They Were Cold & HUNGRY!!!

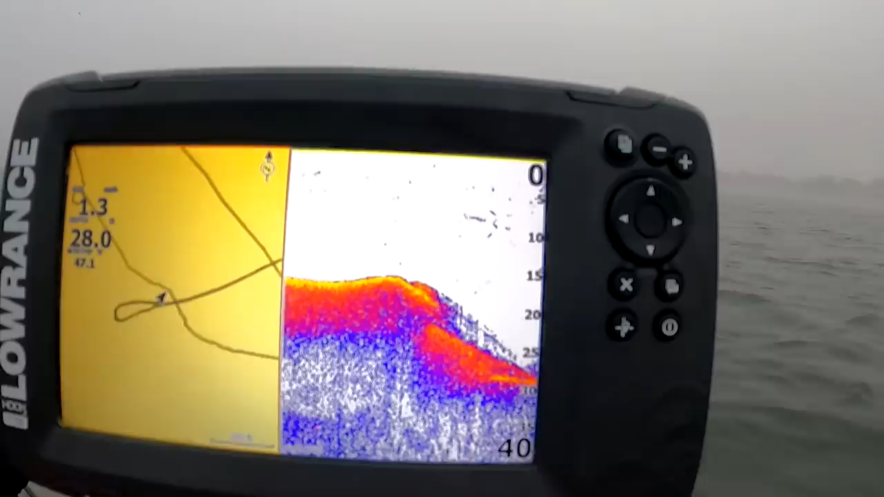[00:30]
Thought I saw some light on that hump. But I could be wrong. That looks like a good catfish spot though. Maybe we'll try that later or another time.